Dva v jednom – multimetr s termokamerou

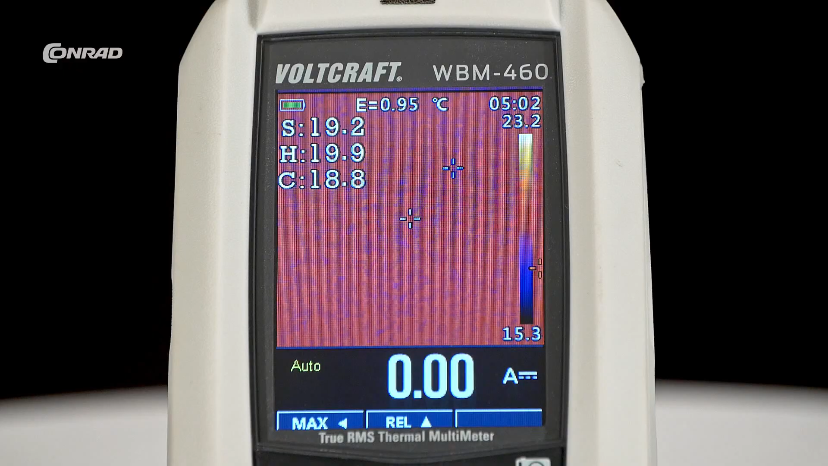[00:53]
On screen: spot 19.2°C, max 19.9°C, min 18.8°C, scale top 23.2°C, scale bottom 15.3°C
Proto disponuje barevným displejem, který má uhlo tříčku 6 cm a rozlišení stejné jako teplotní senzor,
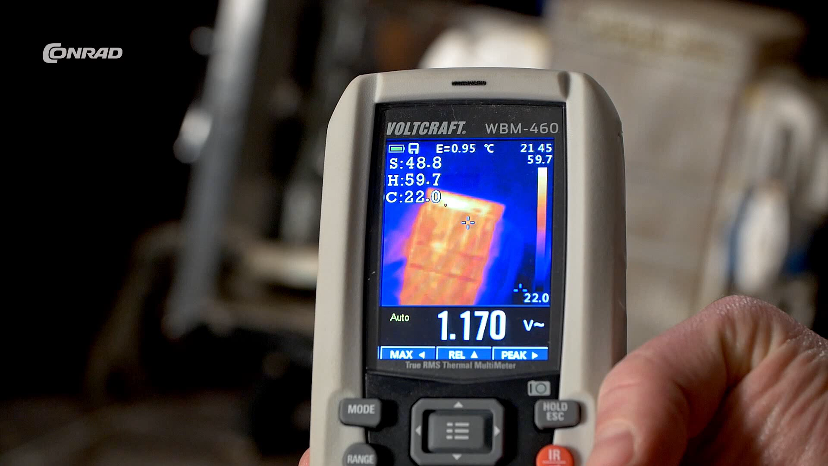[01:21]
nechybí automatické zaostřování a obnovovací frekvence je 50 Hz.